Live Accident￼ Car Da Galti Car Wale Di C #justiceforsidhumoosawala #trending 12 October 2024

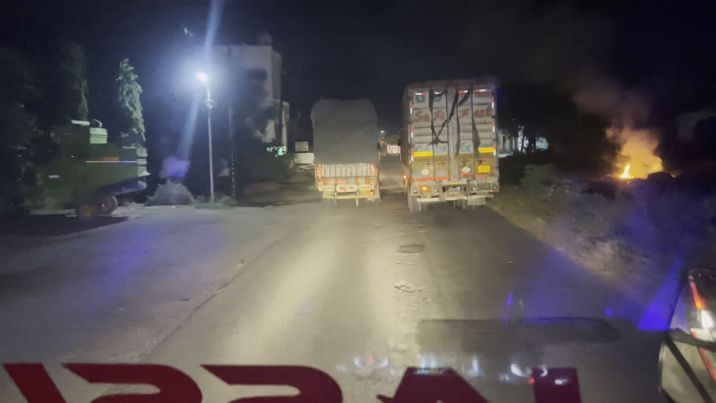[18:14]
जे जाते आप उधर नू मुजफ्फरनगर हो गए, फिर जाना पैना था अपन बाईपास नू।
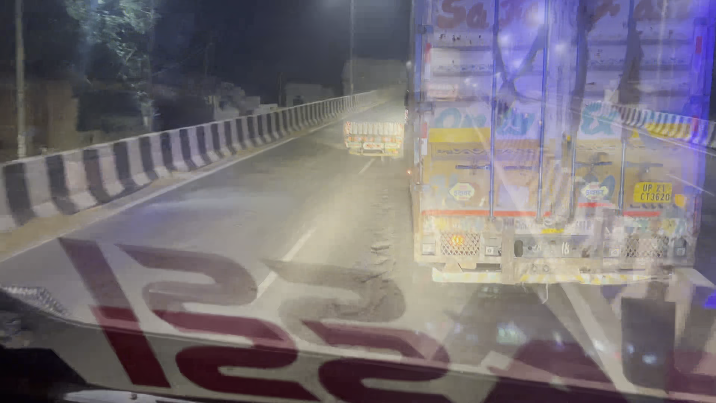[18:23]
लाओ मित्रों शामली पार करके मेरठ वाले रोड से हैं,